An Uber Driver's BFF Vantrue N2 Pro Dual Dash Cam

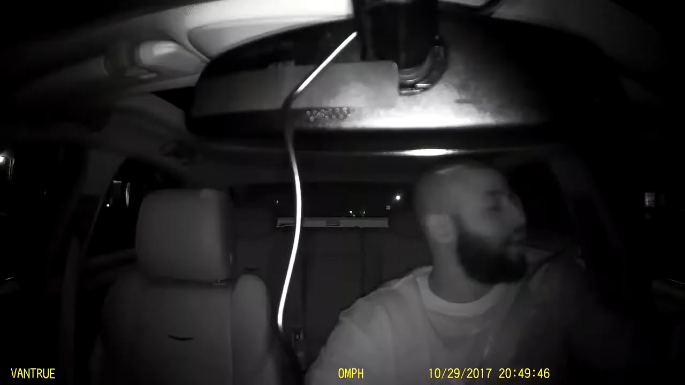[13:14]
got my little co-pilot in here with me let me aim this camera down so you can see him can you see him right there say hi bogart look at him he needs a bath anyways let's finish up this video let's take
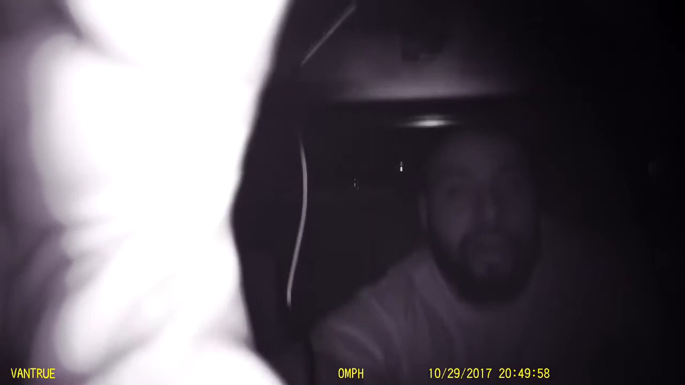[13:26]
a little ride see how this nighttime footage works so i'm gonna go ahead and warn you right now if you hear any strange noises
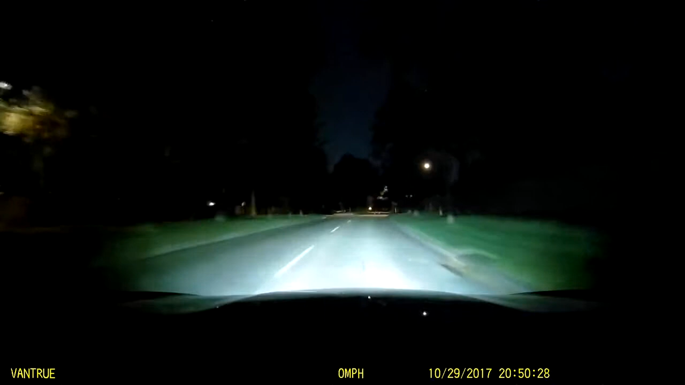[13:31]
it's him man he snorts and growls and does all kinds of grunting while he's awake but from what i can tell from looking at the screen here the picture is actually really clear um good nighttime footage you can see me inside the car pretty good you can see outside the car extremely well so if you're asking me i say